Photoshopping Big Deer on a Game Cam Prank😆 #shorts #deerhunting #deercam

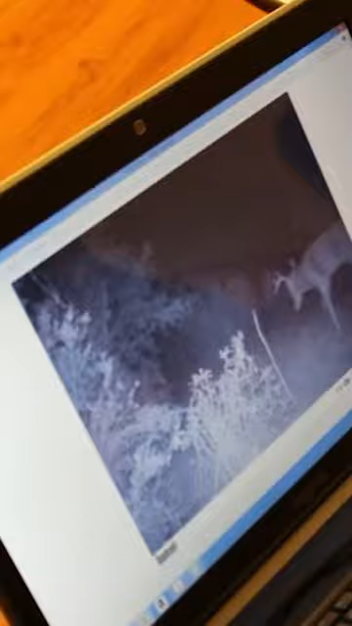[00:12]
That's a good buck deer though.
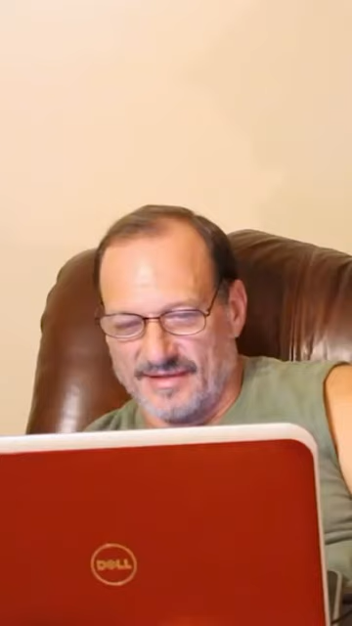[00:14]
But then we got up to the big boys. Oh God dang! Look at the size of those horns. Come here. Come here look at this deer. Jeez Louise. It's a ten point, ain't it? One, two, three, four, five, six, seven, eight. There's one in the back there, isn't it? Holy crapola. I think that's the one I seen last year. Really?
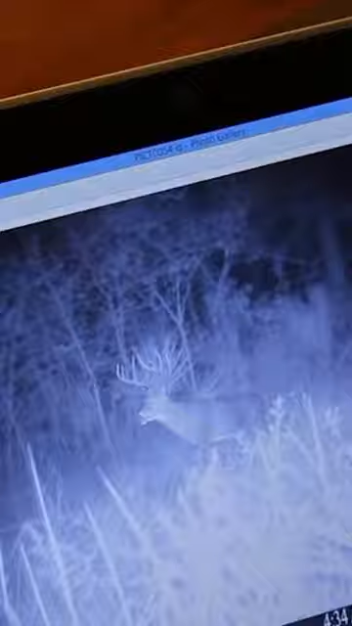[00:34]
I did. I mean seriously, I did. I'm gonna be hunting there for the rest of my life. Hey! Oh my goodness! Look at this deer. Look how big that body of deer is.